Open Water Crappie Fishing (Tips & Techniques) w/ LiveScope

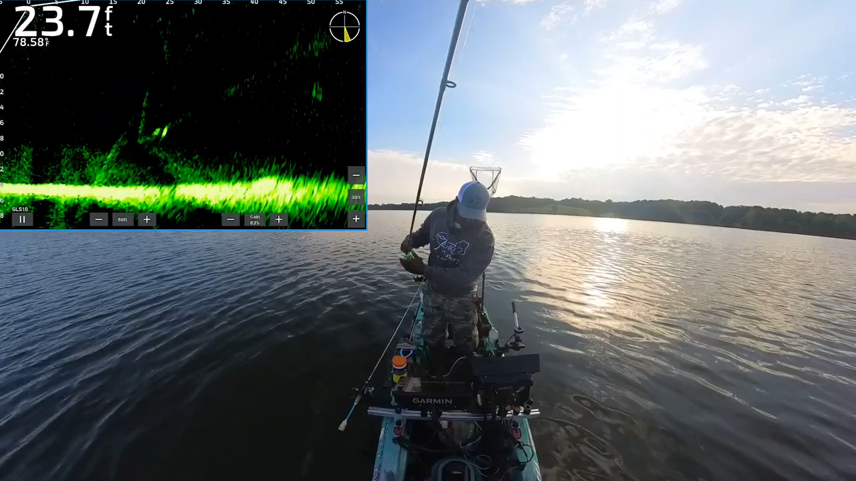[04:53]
On screen: depth 23.7 ft
Not a bad fish at all, though. Two good fish. Guaranteed to hit, guys. When there's two, guaranteed to hit. Good fish.